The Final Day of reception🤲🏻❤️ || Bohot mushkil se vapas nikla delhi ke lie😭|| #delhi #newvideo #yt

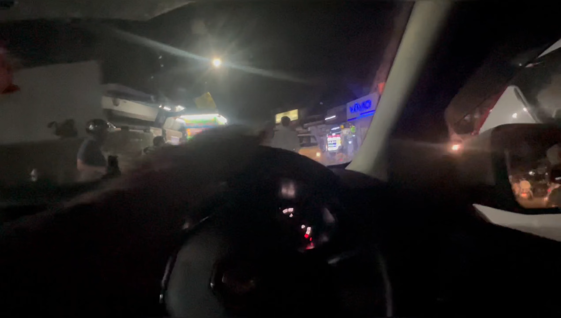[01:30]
एक तो निकले लेट हैं, ऑलमोस्ट 10 बजने को आ गए पर फंसते ही जा रहे हैं भीड़ में।
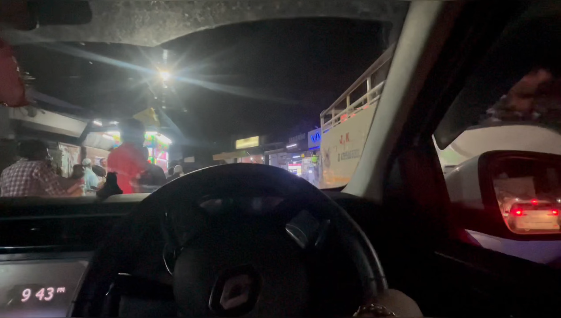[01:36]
ये गलियों से आना बेकार है पर ऊपर से हमें बहुत लंबा पड़ता है, अगर यहाँ आना हो तो हमें बगल में ही,
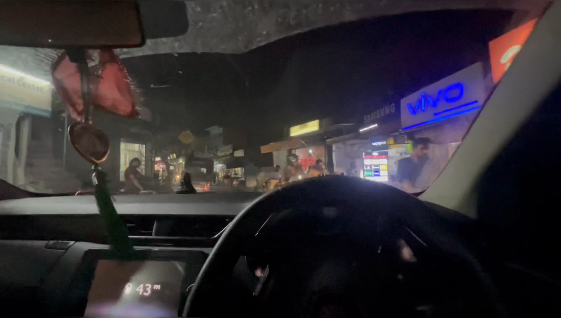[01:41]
तो ऐसा है थोड़ा सा सिस्टम खराब। तो गाइस ये रहा सोएब की दुकान, हेलो
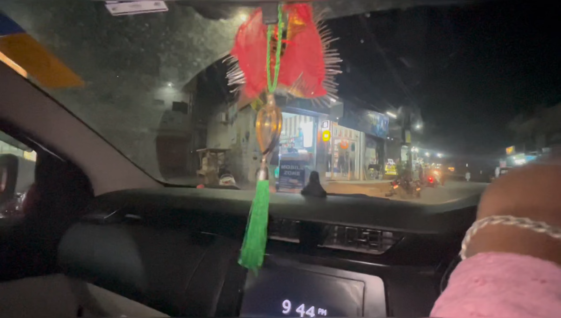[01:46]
बहुत ध्यान से देख रहा हूँ, उन्होंने ध्यान ही नहीं दिया उसे,
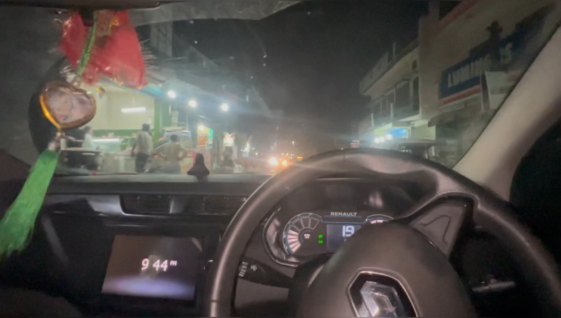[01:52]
वो कह रहा कोई से हाँ उसको शीशे में दिखा, वरना वो गाड़ी तो पहचान लेता है। थोड़ी सी ऑफ रोडिंग करनी है मेरे को यहाँ से और एग्जैक्ट यहीं से मुझे अपनी बस मिल जाएगी सामने से।